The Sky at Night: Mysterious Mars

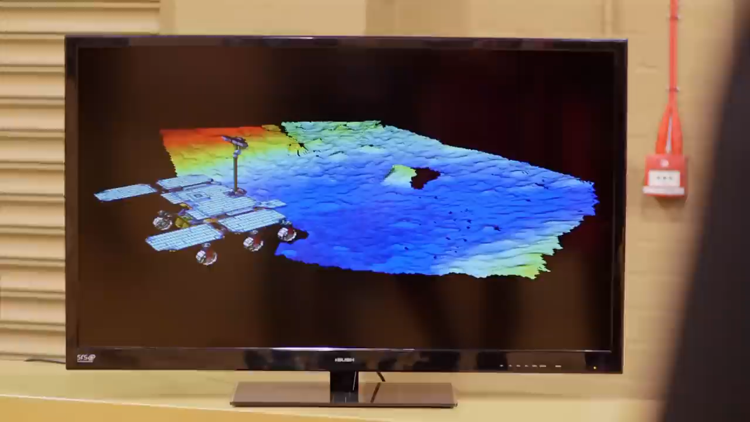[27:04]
It can build up a map of how big the obstacles are and where they are in front of it. And then it can actually classify the different areas into, this is too big a rock, I can't climb over this.